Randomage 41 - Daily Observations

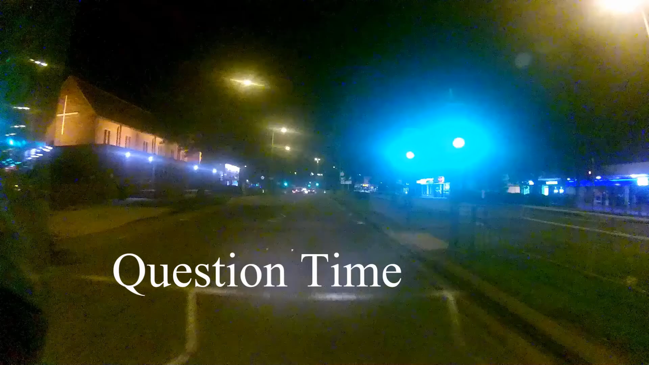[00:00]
Now then, ladies and gentlemen, we're coming to Crossgates roundabout.
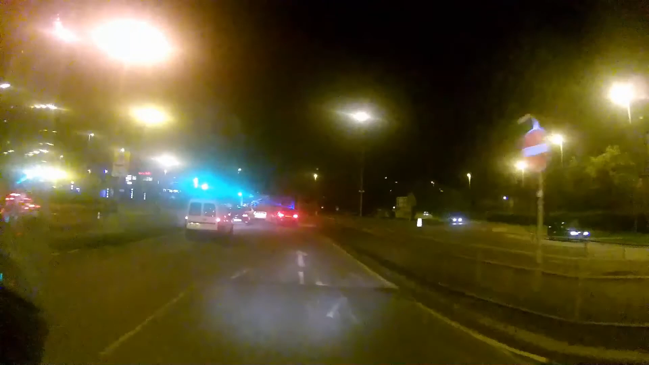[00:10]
And as you can see, there's some big gates. All lit up.
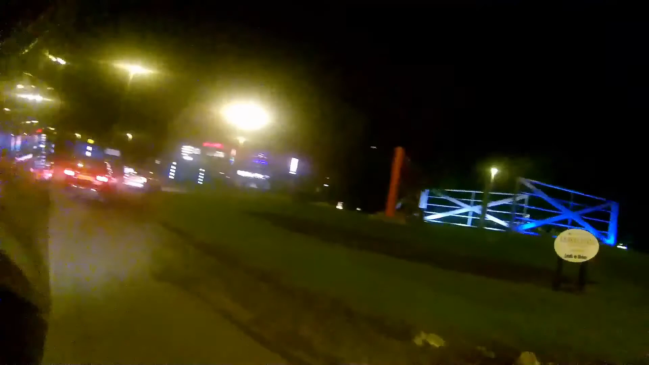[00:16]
Three of them. A red, white, and a blue gate.
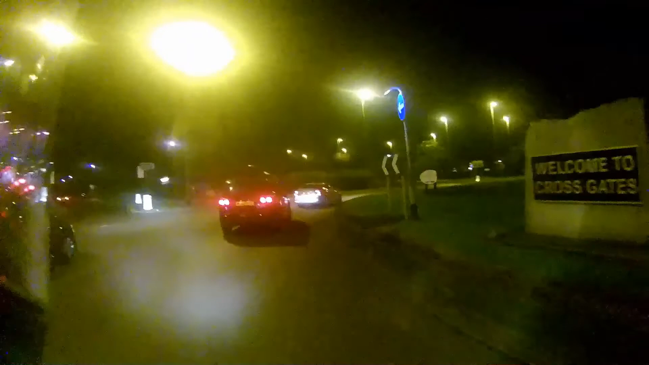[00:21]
How much do you think they cost?
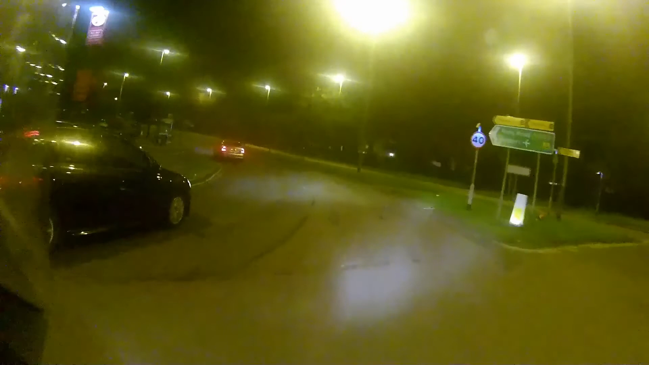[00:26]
Now, I can't actually remember myself, but, ooh, that's a novel car there, isn't it?
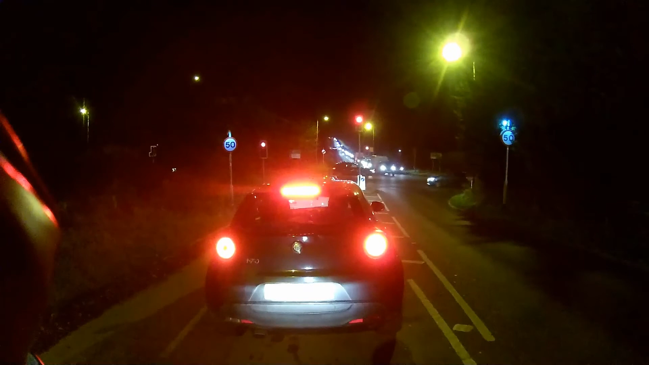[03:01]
Fucking hell, now, if that's not through a red light.